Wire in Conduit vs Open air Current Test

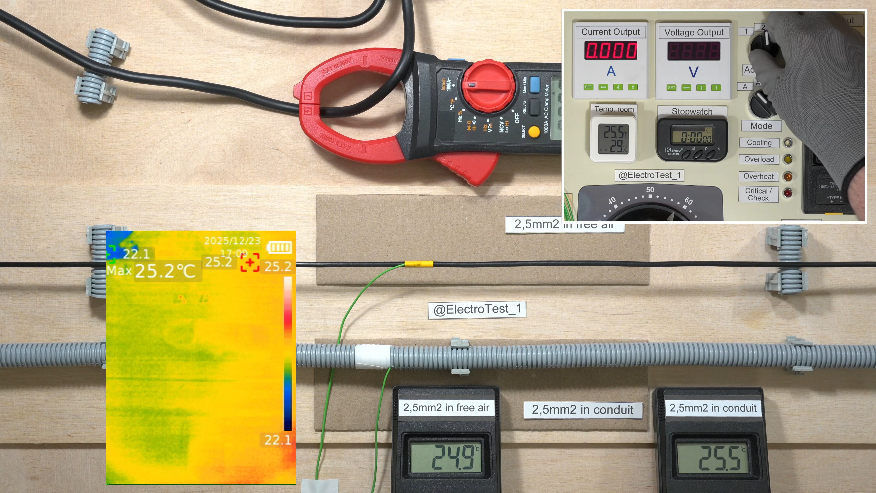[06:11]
On screen: max 25.2°C
I'm going to turn it on.
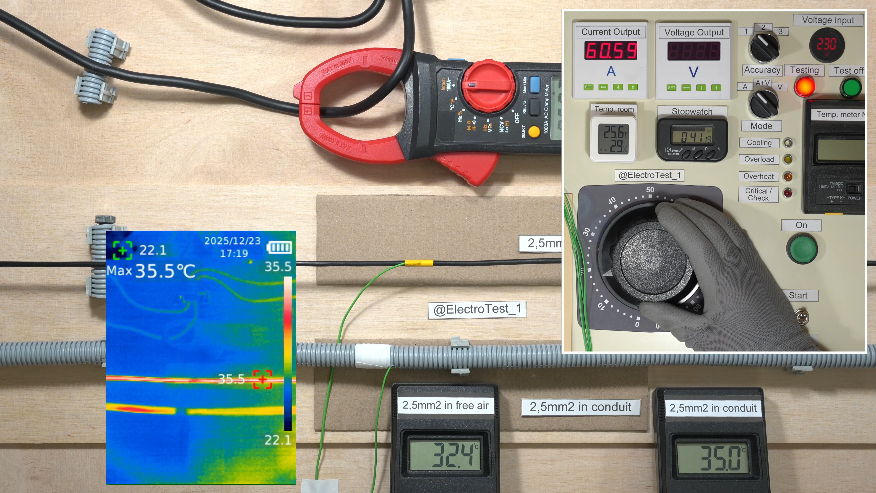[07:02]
On screen: max 35.5°C
The wire in the conduit heats up faster than the wire in open air. I'm going